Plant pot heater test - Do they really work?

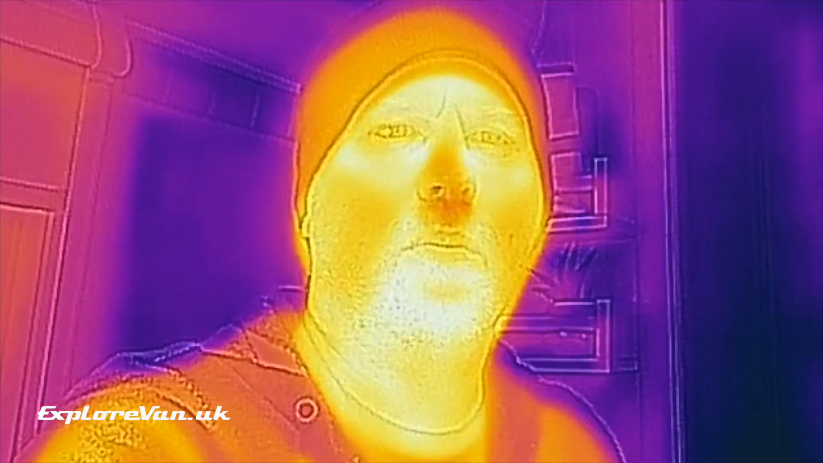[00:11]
but let's use some thermal imaging to really find out. If the results are as I expect you might want to watch our video on other options for van heating which you can find by clicking here.
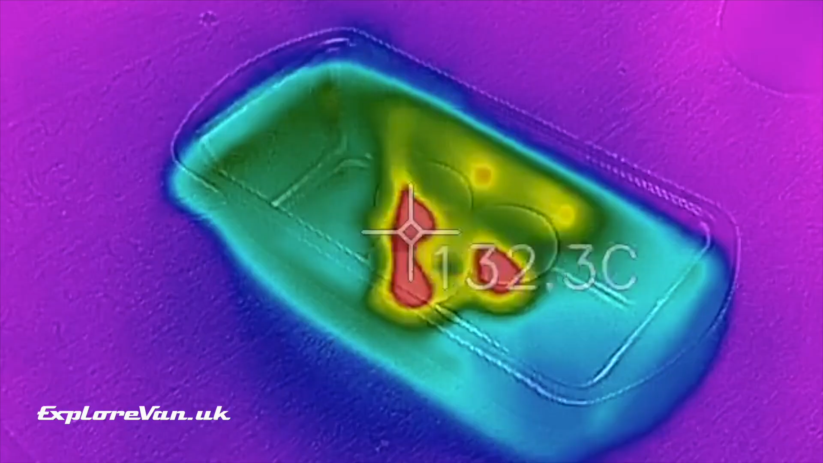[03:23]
On screen: spot 132.3°C
And then we light the candles.
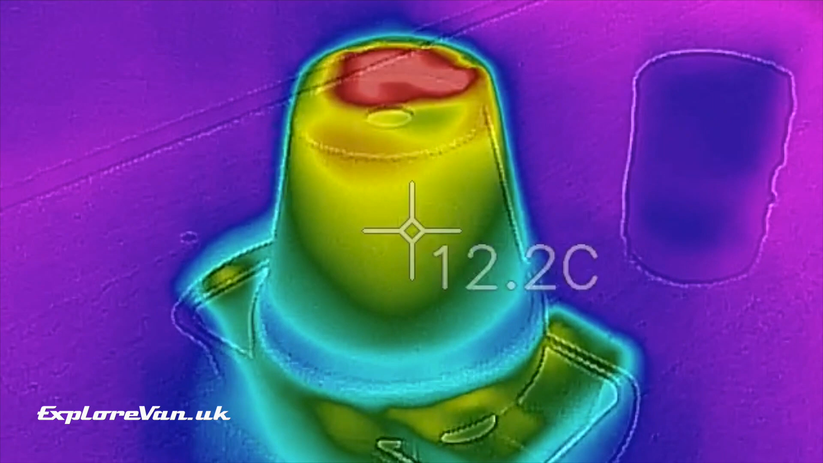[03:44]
On screen: spot 12.2°C
You can see from the thermal imaging that the plant pot is absorbing
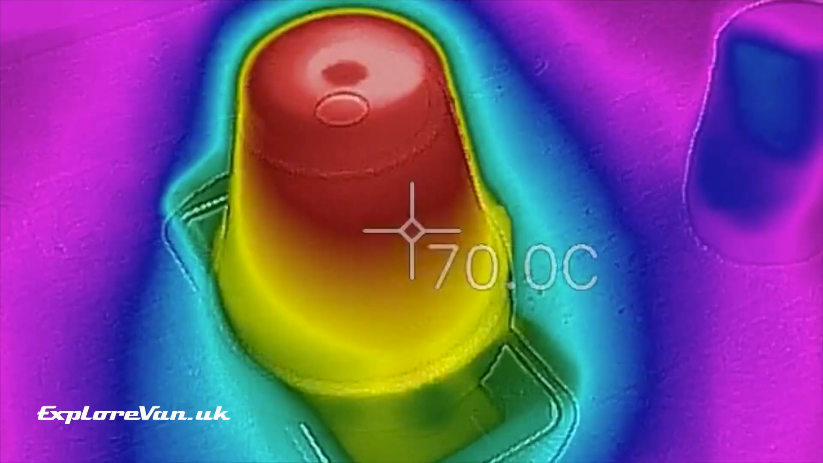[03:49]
On screen: spot 70.0°C
the heat from the candles and doesn't take long to get to a good temperature.
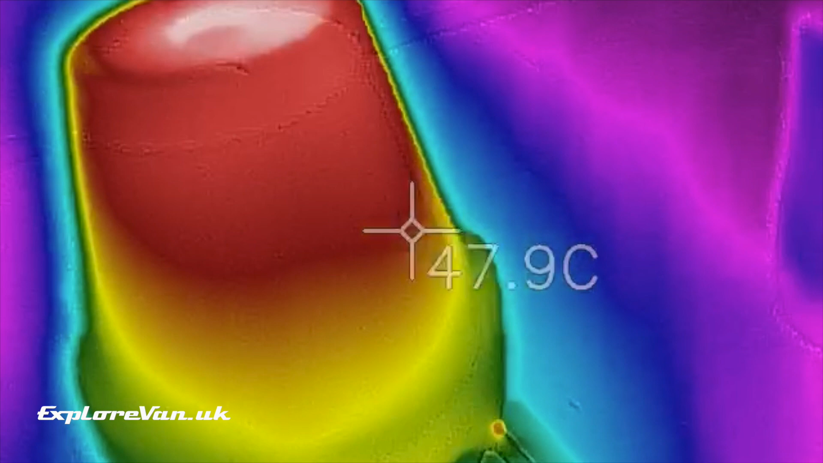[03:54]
On screen: spot 47.9°C
However you can also see that heat doesn't
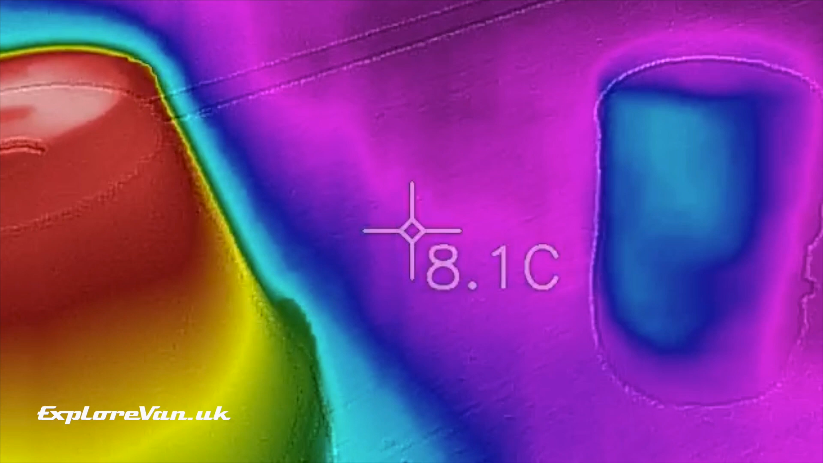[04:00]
On screen: spot 8.1°C
radiate very well with very little of it
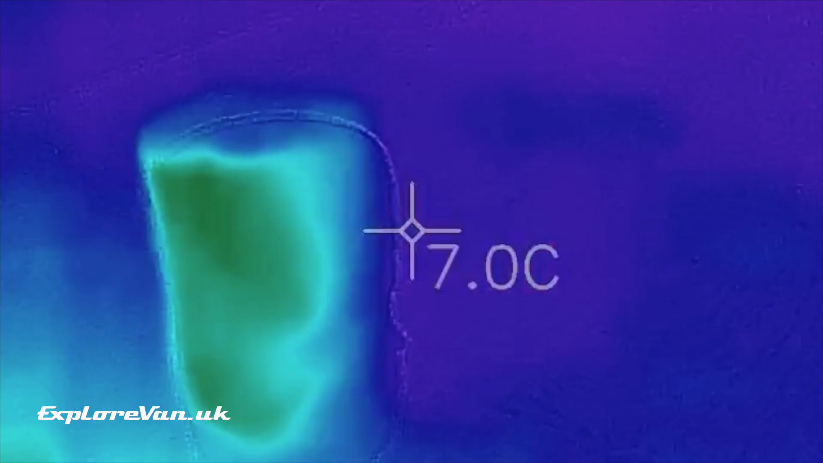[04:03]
On screen: spot 7.0°C
even
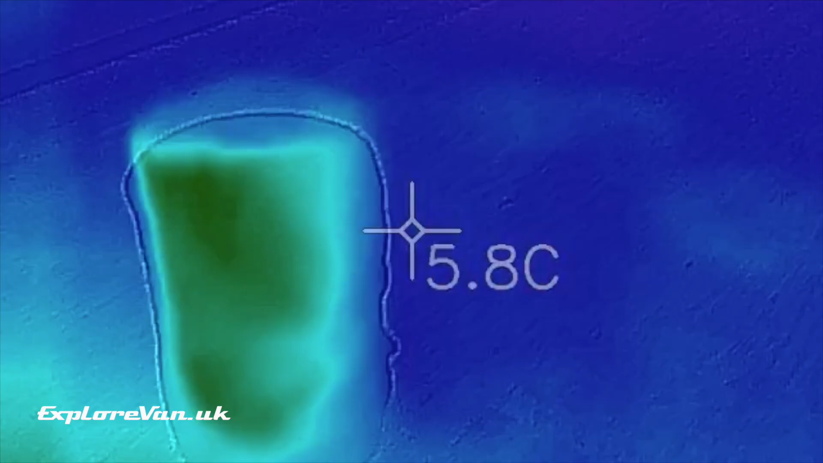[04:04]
On screen: spot 5.8°C
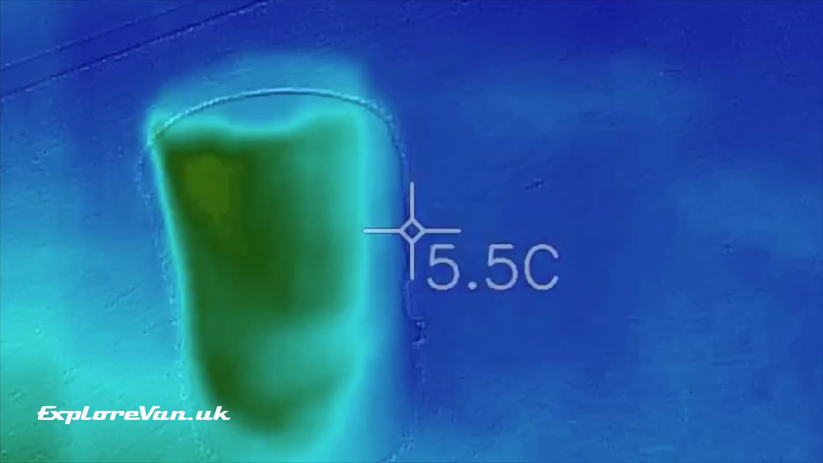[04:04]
On screen: spot 5.5°C
reaching the target 20 centimeters away.
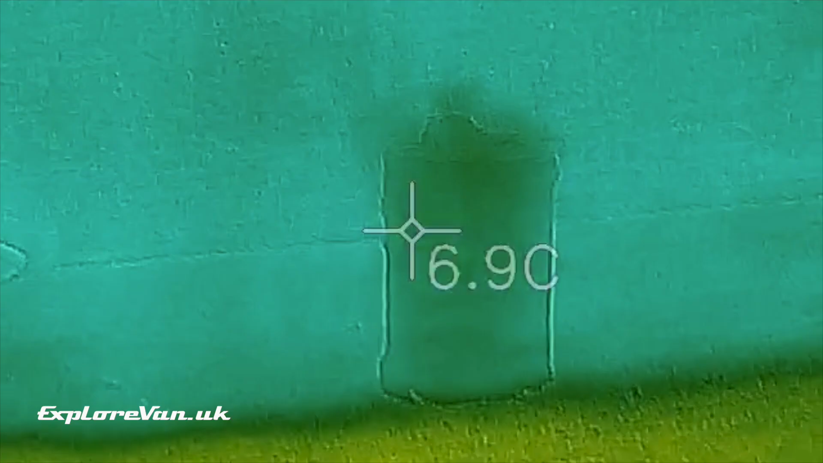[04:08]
Again we measured any temperature difference on all the targets over the next few hours.